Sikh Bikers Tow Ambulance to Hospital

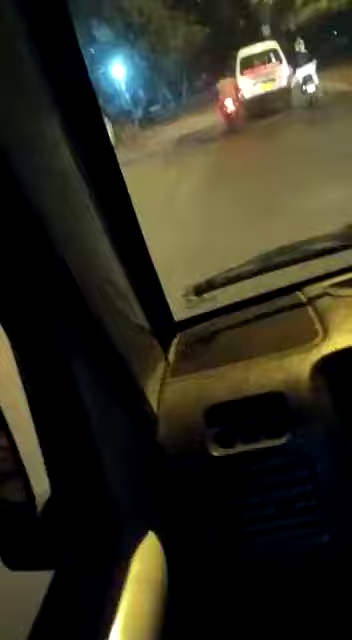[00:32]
दिन दियाल से यह गाड़ी वहीं पर आस्ते में बंद हो गई और इस गाड़ी को कुछ बाद साथ में मदद